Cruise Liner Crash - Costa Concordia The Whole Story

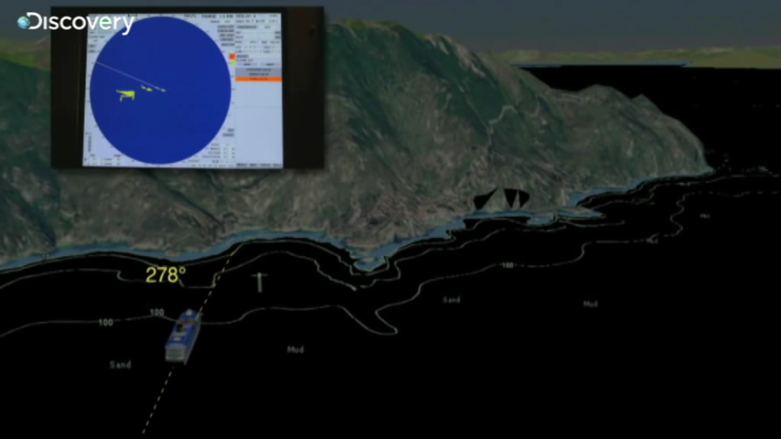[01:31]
Captain Schettino increased speed, but, realizing he was too close to the coast, ordered several turns to starboard.